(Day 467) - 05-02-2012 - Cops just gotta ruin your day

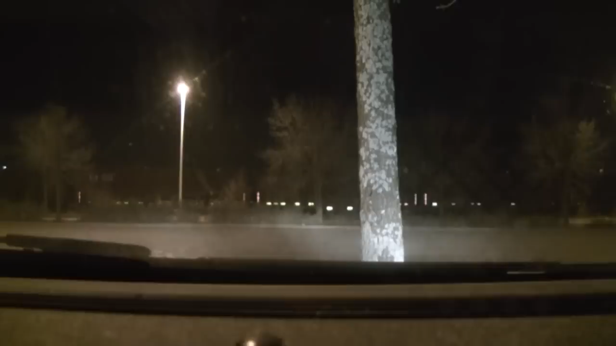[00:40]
Okay, I'm going to try this on the car mount again. I got manual focus turned on and amongst other things. I'm going to rush down, pick up Garrett and I want to film the trip down and see if the footage gets all dickered. So for the next part of the trip, I'm not going to talk. You're going to have music to listen to. Oh, and video to watch. All right, timer down.